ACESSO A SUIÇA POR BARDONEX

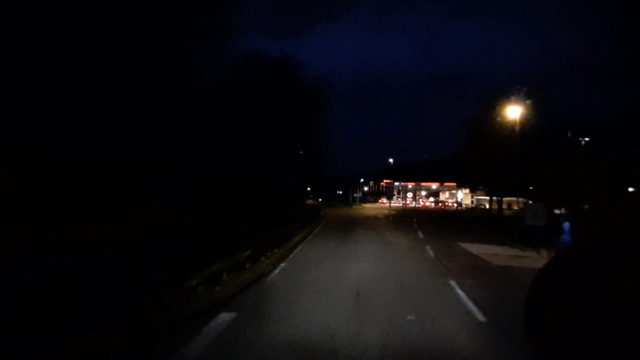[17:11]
Estacionamento para caminhões Para o lado esquerdo Faça uma curva leve À esquerda Se desse Eu faria a pausa Até aqui mesmo Mas Porque Estou com Estou com medo De De chegar lá
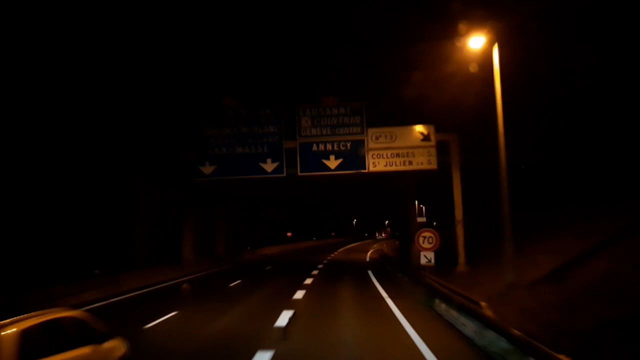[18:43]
A 120 Mantenha A esquerda A 500 Mantenha A esquerda Mantenha Na esquerda Agora Agora São Exatamente
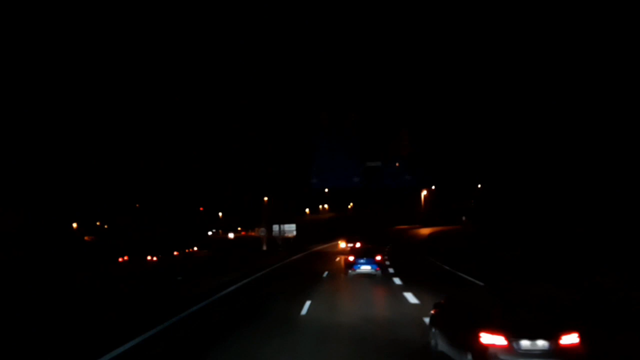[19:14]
5 6 Horas E 20 Minutos Trânsito Já Começa A 180 Mantenha A esquerda
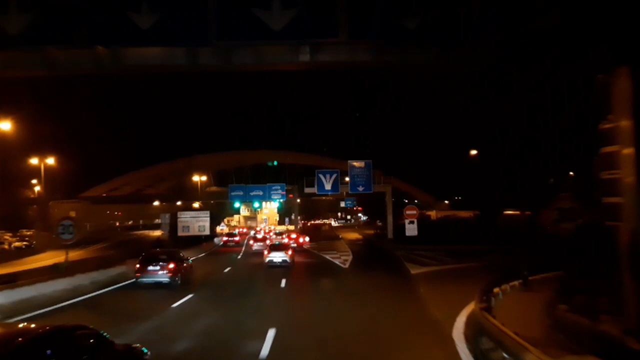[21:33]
Vamos ver se a gente acha um lugarzinho aqui para parar Você chegará ao ponto de passagem Em 350 metros
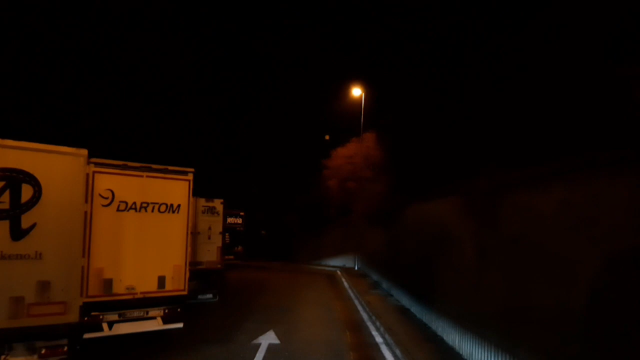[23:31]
Não tem como entrar aqui Só artista Artistas E se acham os bons
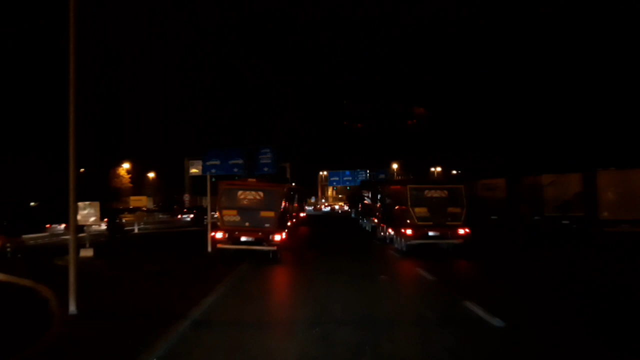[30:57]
Agora são Sete horas da manhã E está Noite ainda